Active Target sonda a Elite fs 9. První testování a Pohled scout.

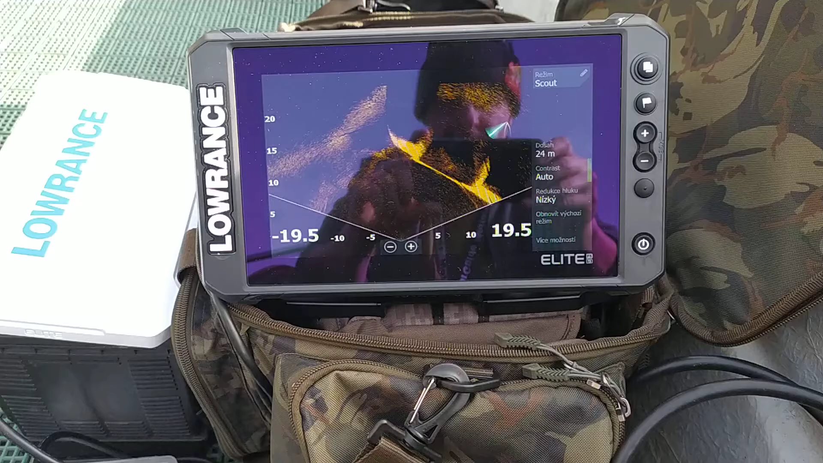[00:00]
Tak jsme na vodě. Máme tady testování Elite FS9 a target sondy.
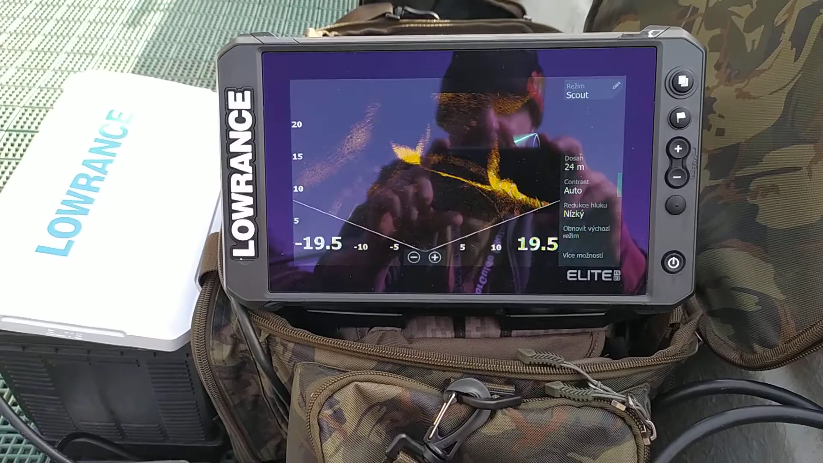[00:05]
Chci vám ukázat, co to umí.
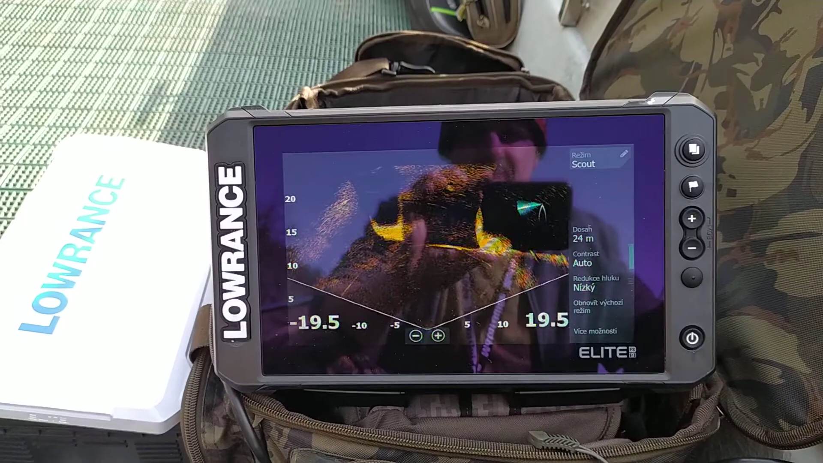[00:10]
Sítí na trochu sluníčko, ale tady jsme našli vedle zdi zatopenou pramyčku a ji zkusím takhle najít.
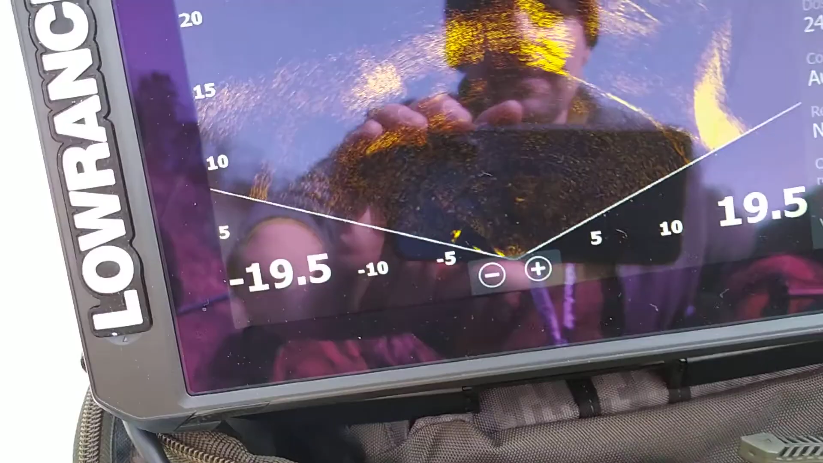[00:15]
Tady je krásně dole vidět zatopená pramice.
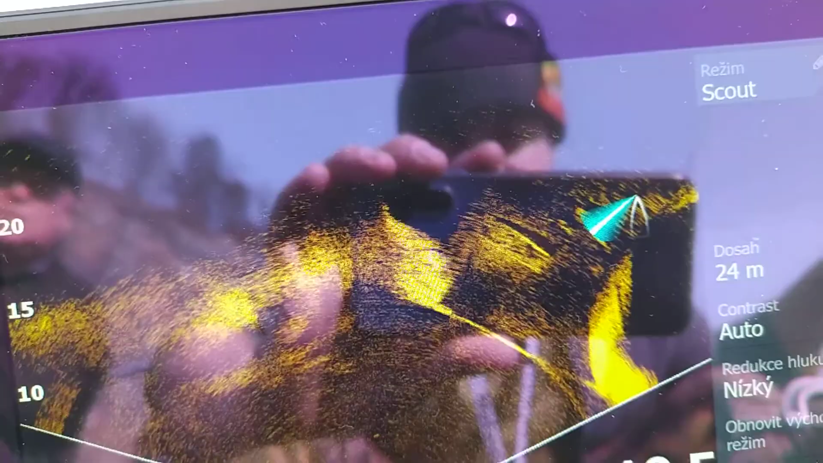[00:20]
A tak když to zvednu, pak vám ukážu tu zeď.
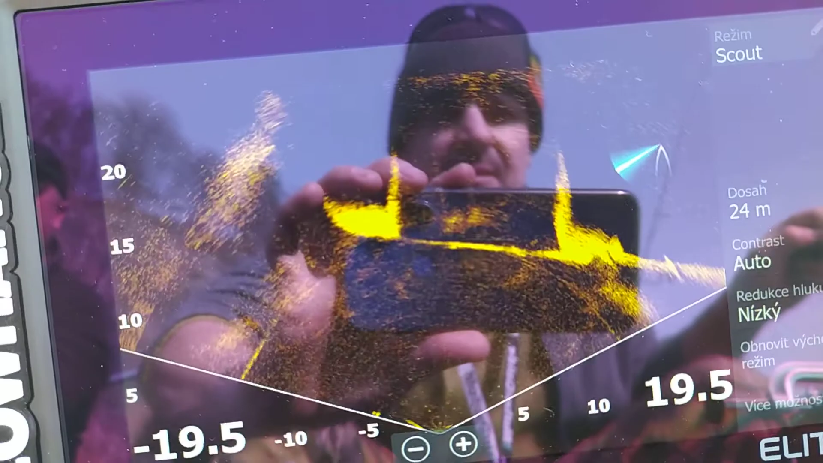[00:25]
Tady vidíte jednotlivé ty segmenty, které tam jsou před náma.